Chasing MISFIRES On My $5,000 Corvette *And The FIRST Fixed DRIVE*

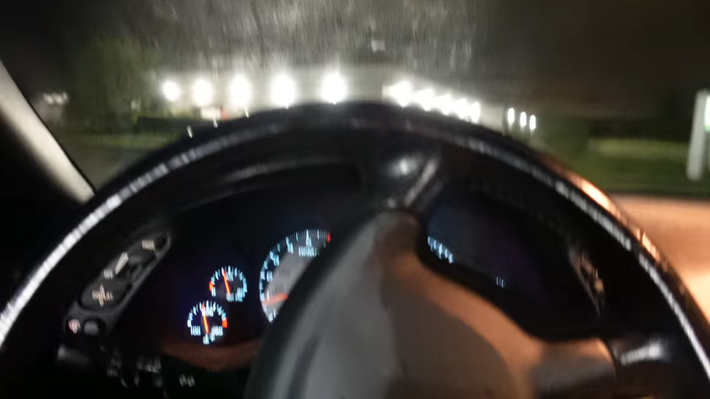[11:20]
first drive on my new wheels and tires all right here we go it is saying high oil temperature which makes me think we have a